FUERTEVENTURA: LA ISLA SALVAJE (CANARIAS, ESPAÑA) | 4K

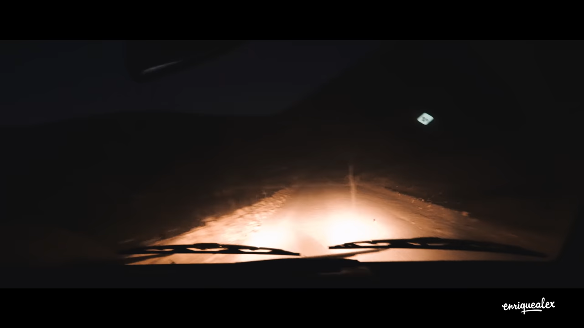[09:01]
Los dos señores, que resultaron ser un amor, nos subieron a dos de nosotros porque los tres no cabíamos en una camioneta para intentar llegar hasta el coche. Estamos para ayudar uno a otro.